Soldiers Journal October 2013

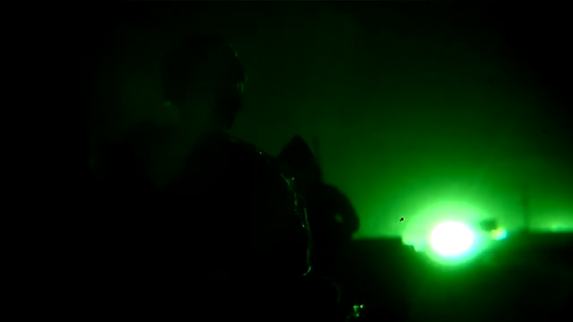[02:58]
It's the middle of the night in Afghanistan, and most people are resting.
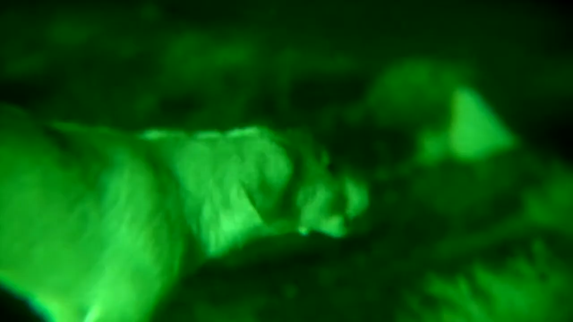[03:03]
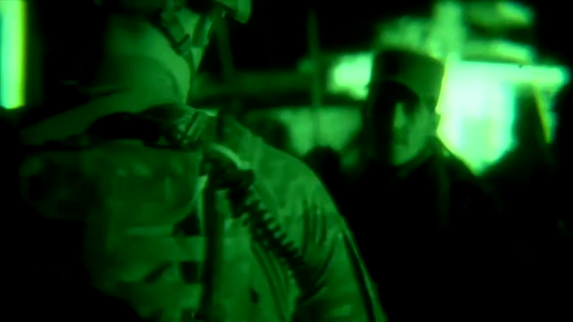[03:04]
But 3rd platoon Ghost with the 2nd Cavalry Regiment is
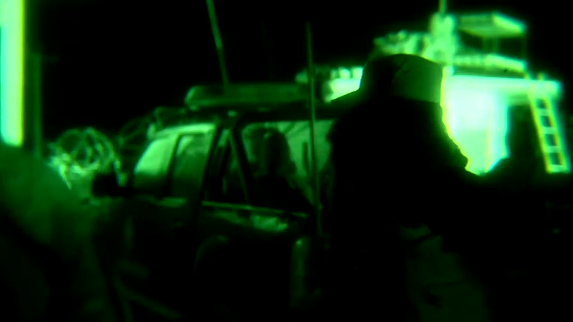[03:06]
on a 24-hour patrol to keep everyone safe through the night. We're gonna link up with the ANP, and then we're gonna do a dismounted patrol for about an hour through Manisar.
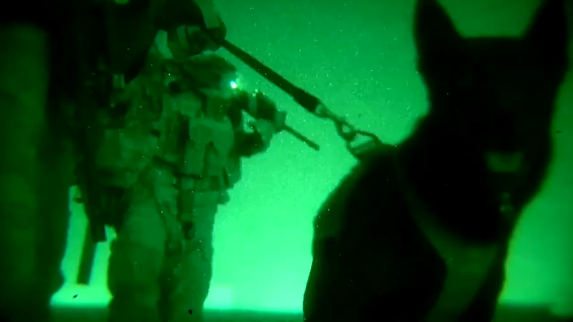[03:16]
We're bringing the dogs with us, so just kind of see what there is to see.